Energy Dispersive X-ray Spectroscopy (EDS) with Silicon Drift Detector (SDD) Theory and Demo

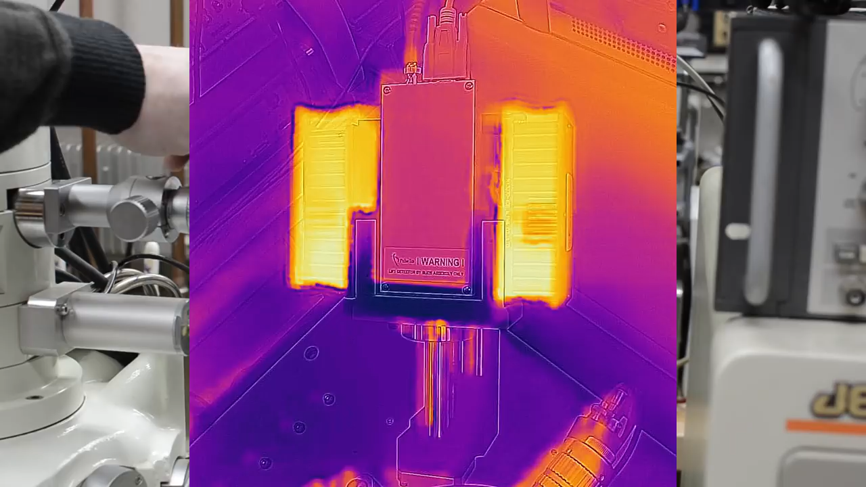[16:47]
And this is the front or the back of the detector assembly. The detector tip is in the microscope.